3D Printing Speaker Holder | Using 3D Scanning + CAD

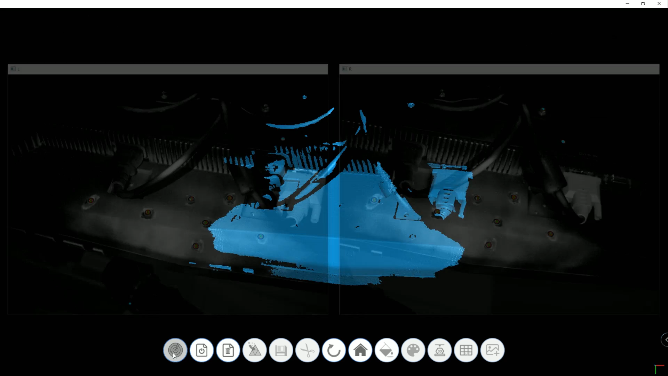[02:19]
You see here that I'm targeting more and more scans. It's all sped up of course.
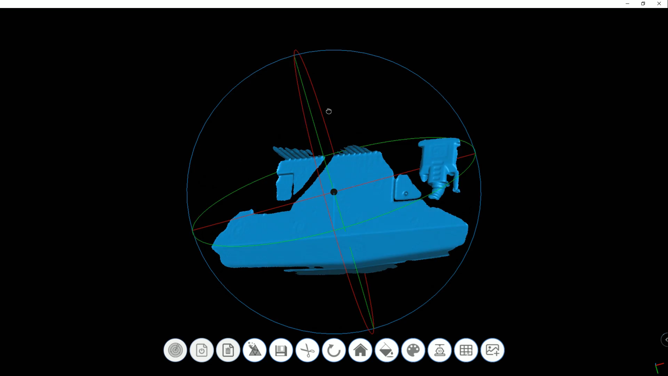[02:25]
So after that the computer will process it a little bit and we get a mesh that we can then export and open up in Fusion 360.
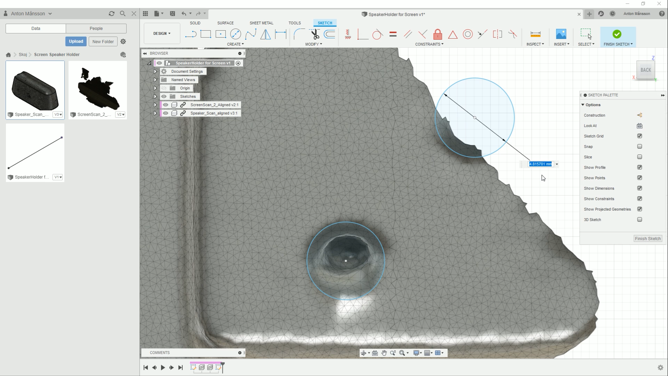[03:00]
Maybe what's more interesting is that I can actually take the profile of these files.
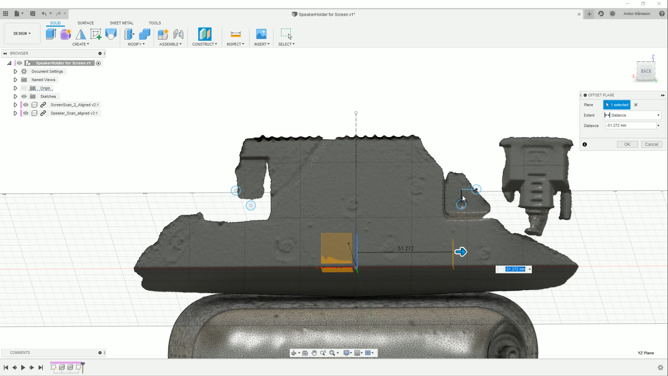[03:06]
So I produce a plane, an offset plane here.
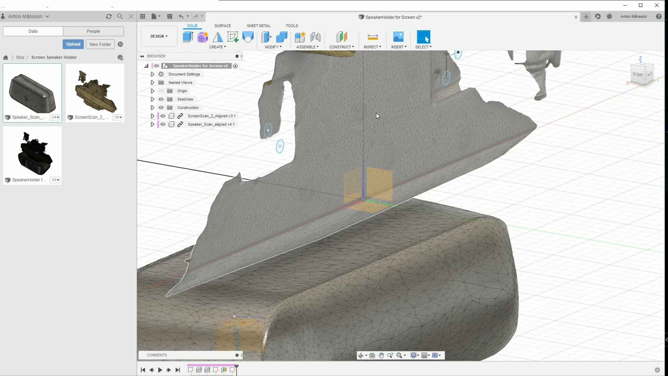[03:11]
So I do that roughly where I want to have these models. I know the distance to the sketch.
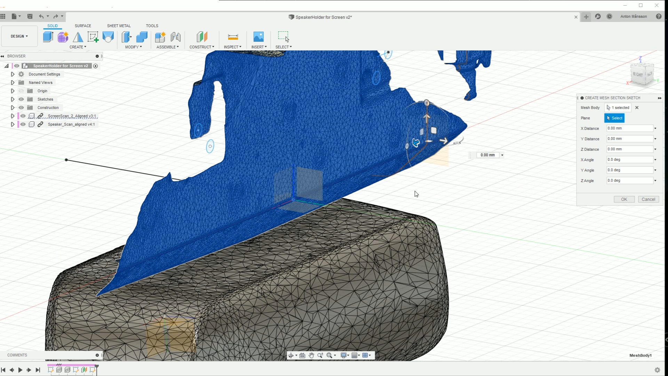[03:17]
I then create an intersection between the mesh and that plane that I'm using. So this projected plane here.